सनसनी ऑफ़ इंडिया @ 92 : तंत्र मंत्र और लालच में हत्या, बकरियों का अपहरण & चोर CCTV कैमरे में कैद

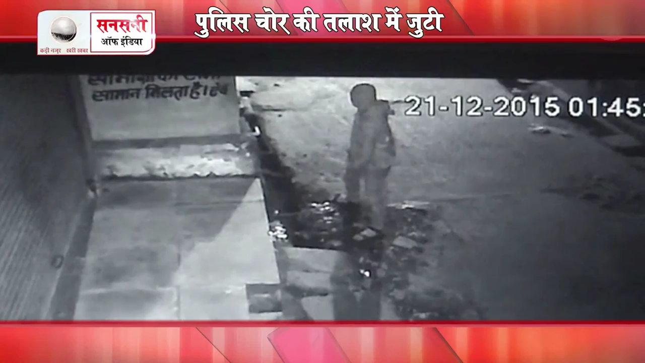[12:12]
बात्रूम के पहाने ये पूरी दुकान पर नजर खुमा रहा है लेकिन जनाब ये भूल्ड है कि सिसी टीवी ने इनके सारे गिरों को कैद कर लिया
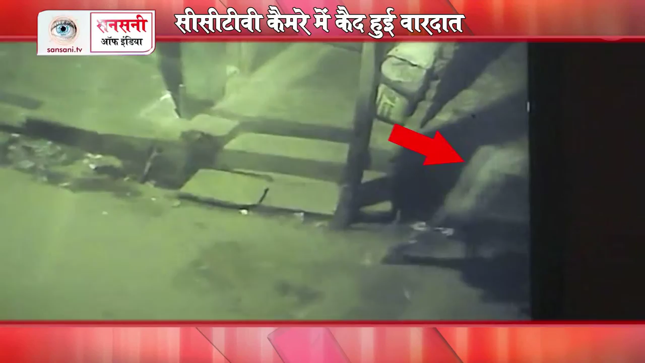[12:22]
यहां तक कि जिस आटो में ये आए वो भी कैद हो गया चोरों ने अपना दिमाग बहुत लगाया और हिमत भी नहीं हारी
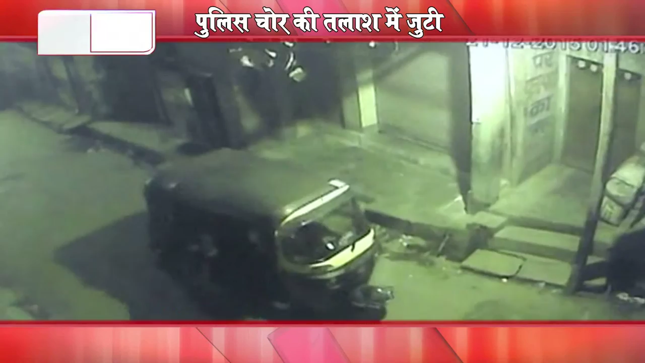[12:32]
सिसी टीवी कैमरे में देखने के बाद भी चोर दुकान का शटर तोड अंदर प्रवेश करते हैं
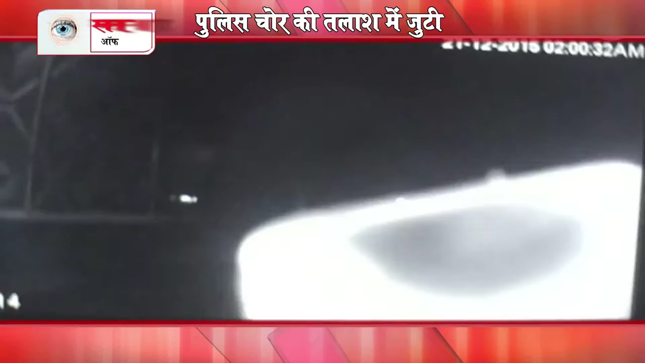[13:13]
में आखिर कौन है जो इस कैमरे को इधर उधर कर रहा है खबराई में मत हम
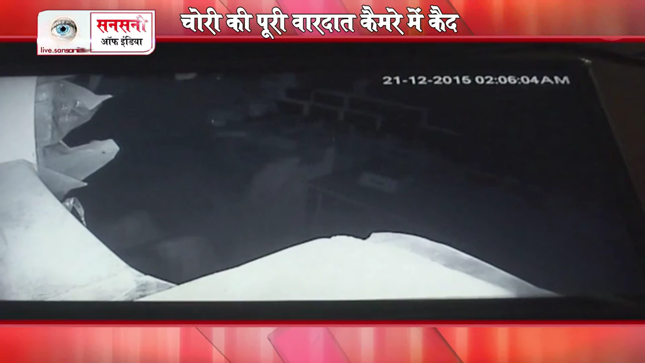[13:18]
आपको बता रहे हैं ये जनाब वही चोर हैं जो कुछ देर पहले यहां बात कुन कर रहा था सिसी टीवी कैमरे देखने के बाद चोर ने क्रिकेट बेट के फ़हरे इस कैमरे की
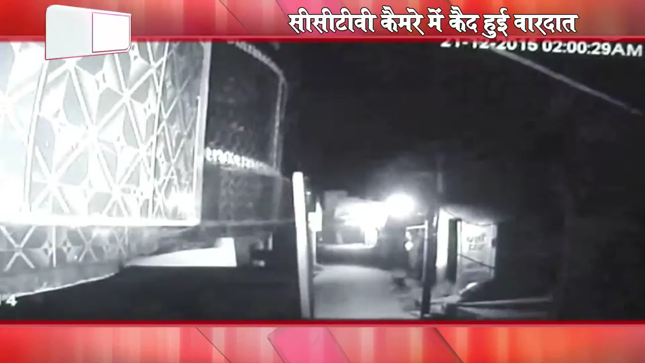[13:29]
लोकेशन बदल दी ताकि इनको कोई देख ना ले
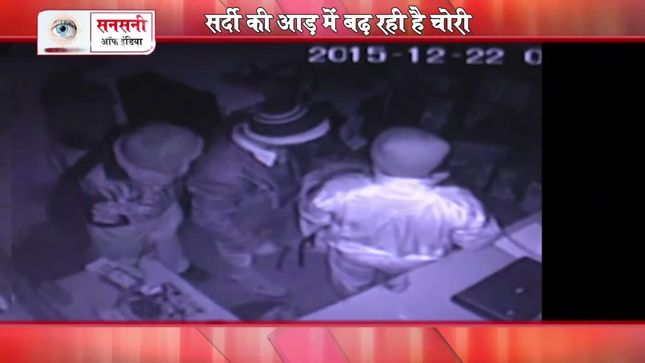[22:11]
दिल्ली के लक्षमी नगर इलाके में एक Electronic Service Center की दुकान पर चोरों ने अपना हाथ साफ कर दिया और लाखों का माल लेकर चंपत हो गए